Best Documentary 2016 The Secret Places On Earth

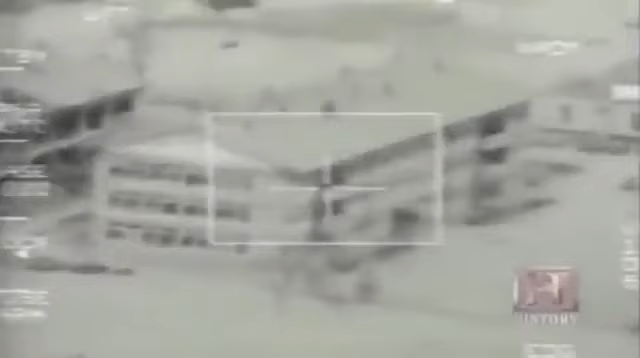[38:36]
Smart bombs targeted and struck even the most secret of Saddam's hidden bunkers.
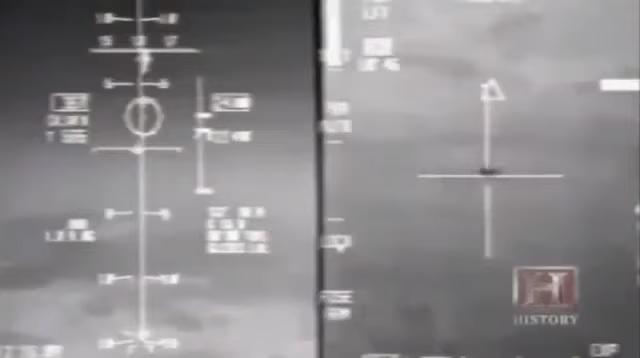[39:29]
When we're testing bunker-buster-type weapons, the idea is to put the weapon on the target.
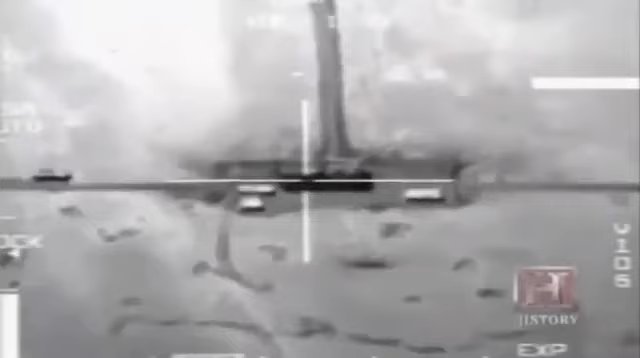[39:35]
Ultimately, you plan a specific route to get to the target and you release the weapon at a specified range from the target.